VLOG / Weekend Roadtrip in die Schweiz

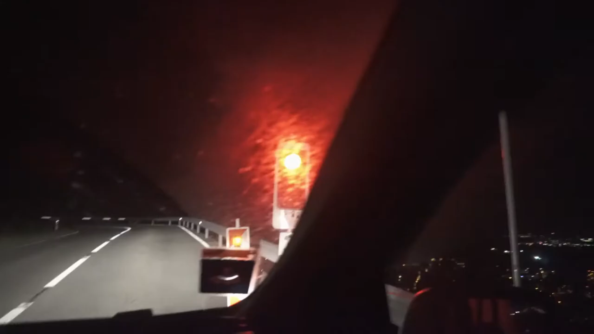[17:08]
Ich stehe einfach auf einer Ampel, an der Ampel auf so einem Berg.